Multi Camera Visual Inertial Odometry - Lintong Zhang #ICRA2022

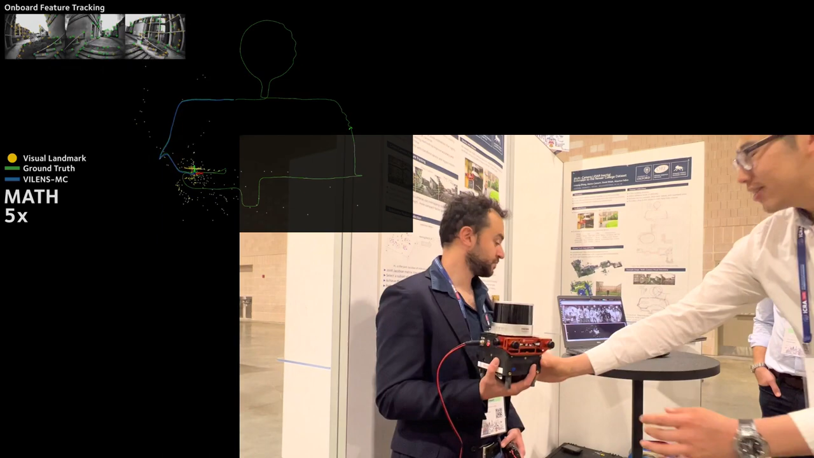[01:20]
say you know I move it here you can see that you know I rotate it around you can see the
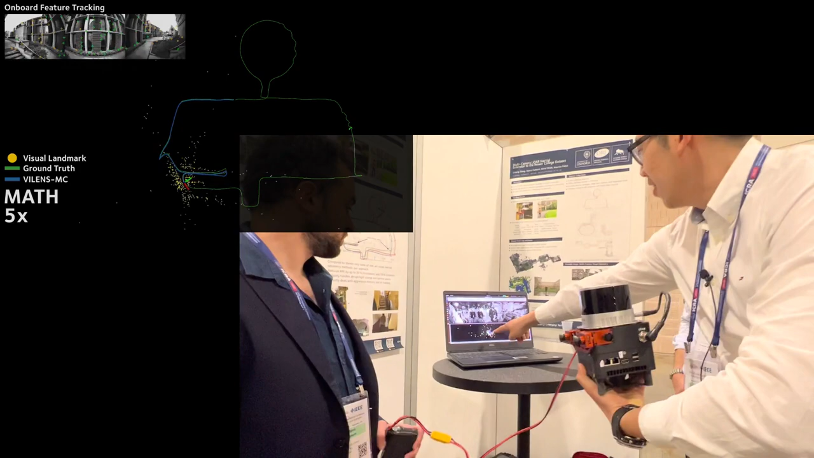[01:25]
the post inside the inside of inside the viewer right so if I do some
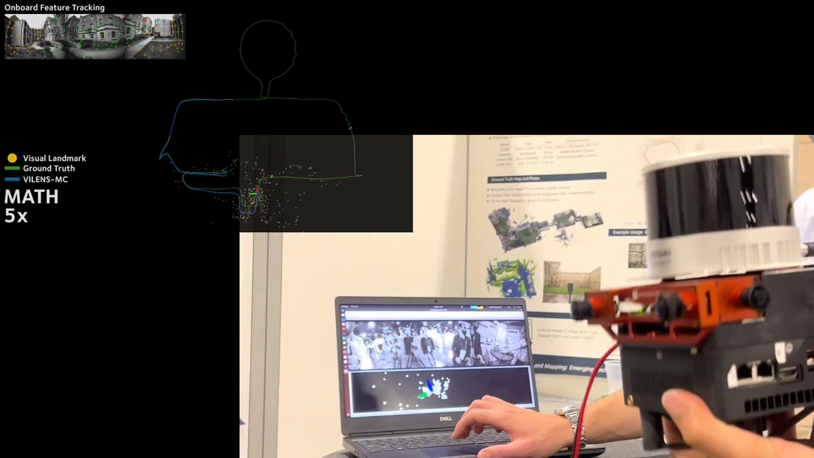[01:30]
rotation you can see that right left and right and now if I cover let's see these cameras you
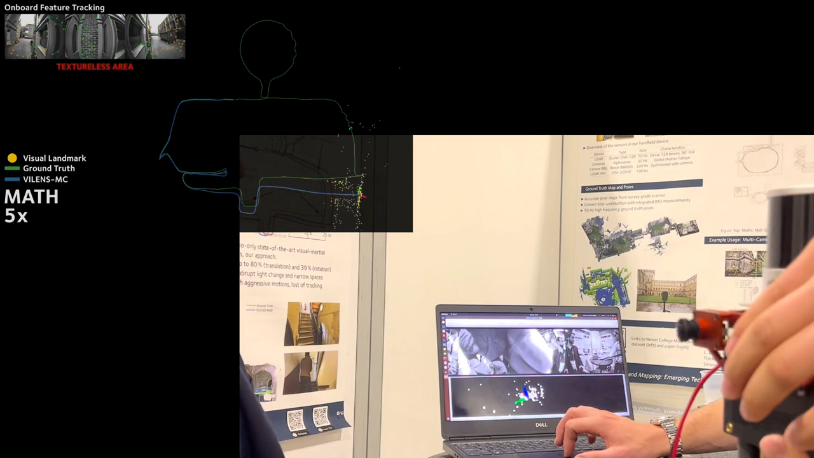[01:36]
know still works if I cover the one on the right you can see my hand you know I do some rotation you know it should still be fine.
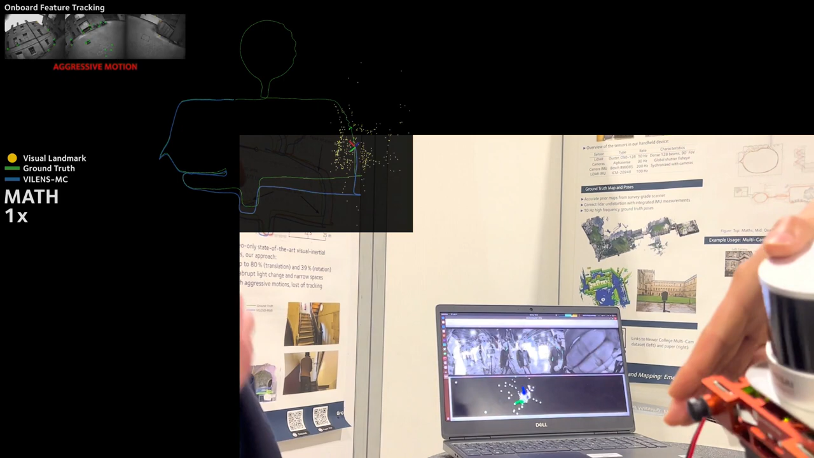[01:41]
So there's redundancy. Exactly the redundancy, robustness, and accuracy comes in in this little package here.